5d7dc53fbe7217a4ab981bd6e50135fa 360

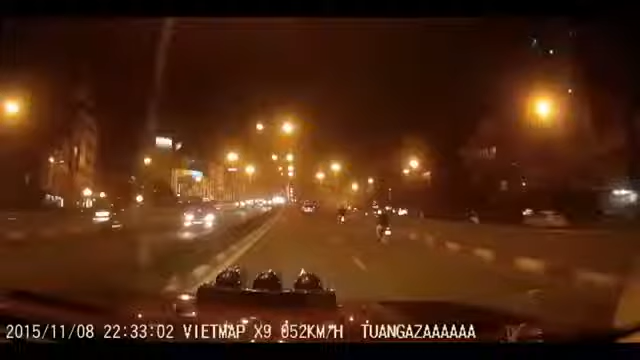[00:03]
Chào mừng các bạn đã trở lại với chương trình bình luận giao thông Trong chương trình ngày hôm nay chúng ta sẽ cùng mổ băng phân tích lại video liên quan đến vụ tai nạn thảm khốc vừa diễn ra đêm 8 tháng 11 năm 2015 tại cầu vượt Thái Hà Đây là video được lấy từ camera hành trình của chiếc xe Ford Ranger Có thể thấy anh đi lên cầu với tốc độ lên đến 60 km một giờ Tức là vượt quá tốc độ cho phép ô tô đi trong nội thành Khi nhìn thấy xe taxi phía trước, xe Ford đã nháy đèn xin vượt Vâng anh ta đòi vượt ngay trên cầu Tất nhiên là xe taxi không thể đáp ứng ngay lập tức yêu cầu bởi vì bên phải xe taxi đang có ít nhất 4 xe máy đang di chuyển
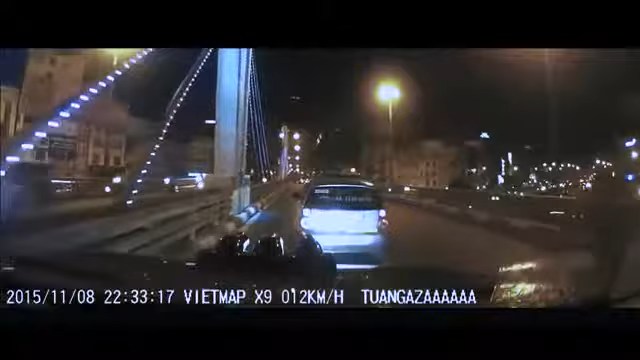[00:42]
Ngay lập tức xe Ford quyết định vượt phải bất chấp việc lấn làn và có thể khiến cho những người đi xe máy phía sau gặp tai nạn Đúng lúc này thì xe taxi cũng đảo làn, cục diện trở thành xe taxi đang tạp vào đầu xe Ford Xe Ford liền chậm lại rồi lại đảo làn rất nhanh Cảnh này mà lên phim thì không khúc bẩy cũng gọi bằng cụ Vâng đến đây xin nói ra ngoài lời một chút Tại thời điểm này trên cầu đột ngột xuất hiện một cô gái mặc quần bò đi xe đạp Cô ung dung đạp xe lên cầu vượt là nơi chỉ dành
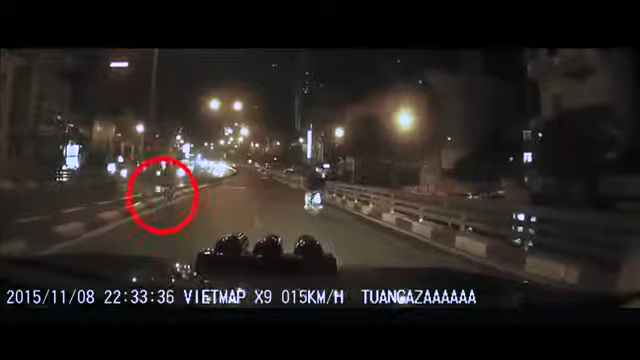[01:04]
cho phương tiện cơ giới Không những vậy cô còn hiên ngang đi vào làn của ô tô Vâng phải nói là thần may mắn đã quá ưu hái cho cô trong cái đêm định mạnh ấy Quay trở lại diện biến chính Lúc này xe Ford đã chạy song song với xe taxi Anh đã tạt đầu trận xe taxi lại Cú tạc của anh khiến xe taxi phải đột ngột dừng lại ngay trên cầu Rất nguy hiểm cho người tham gia giao thông Chúng ta có thể thấy sự hoang mang của những chiếc xe máy Tí nữa thì bị 2 chiếc xe hắt xuống gầm cầu Quay lại dây thứ 37 Đây là thời điểm diện biến chính nổ ra Báo viên
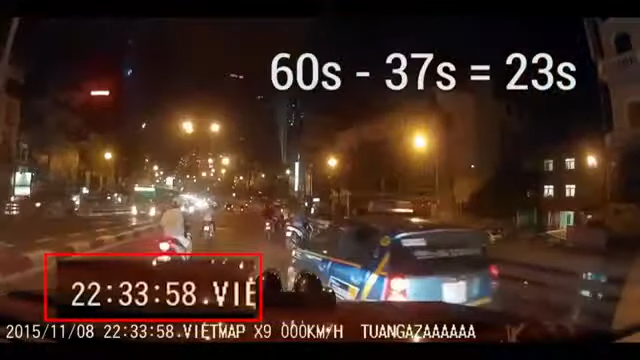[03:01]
Thì họ đã bắt kịp chiếc xe taxi Như vậy tổng thời gian là 23 giây Cầu vượt ngã tư sở dài 237m Nếu tính sơ sơ